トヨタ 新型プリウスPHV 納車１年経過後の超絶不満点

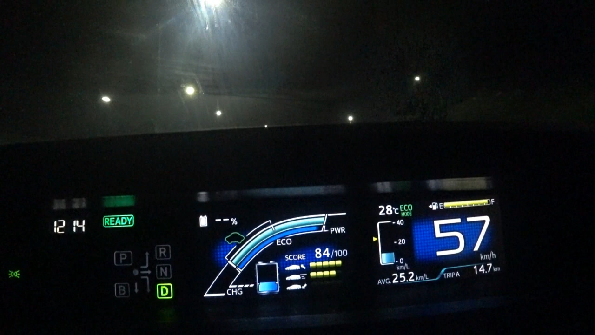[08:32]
なので、このクレマは、ハイブリッドモードとEVモードの切り替えボタンって1つだけなんですね。で、その1つのボタンを、こういう風に、ハイブリッドモードの状態でボタンを押すと、